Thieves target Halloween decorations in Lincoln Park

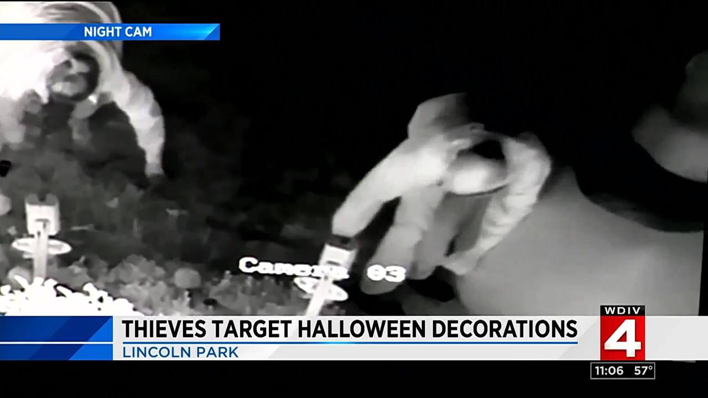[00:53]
Hmm, he's attacking the pumpkin there. His lady friend, she said it'd be heavyset. Blonde or brown hair, and an awful lot of it. They strike in the middle of the night.
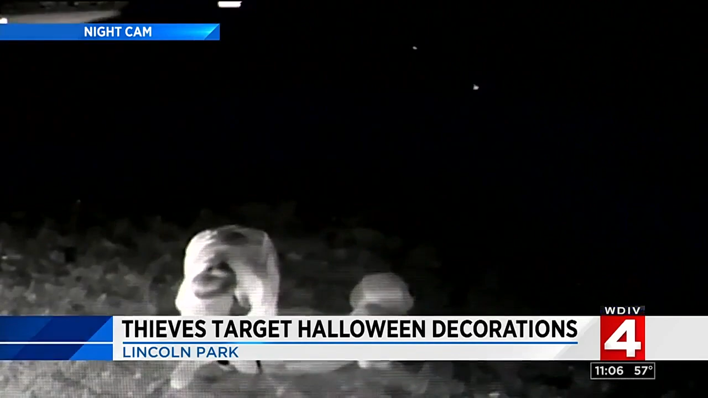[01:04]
There you see a car driving by. They didn't flinch. Maybe they're trying to make their kids happy. Who knows? You know, blow them up in their yard and act like they went and got them. So these residents say they're keeping an eye out, asking you to do the same. And if you two are watching tonight, Parker says he'd really like his motorcycle back. My favorite thing, motorcycle. That was his favorite thing in Lincoln Park.